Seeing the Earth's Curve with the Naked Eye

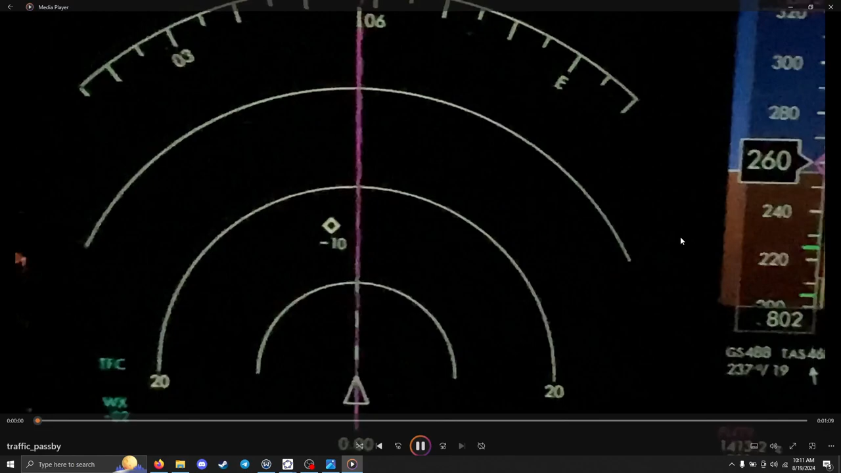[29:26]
This video is showing us something that is beneath us in altitude, right?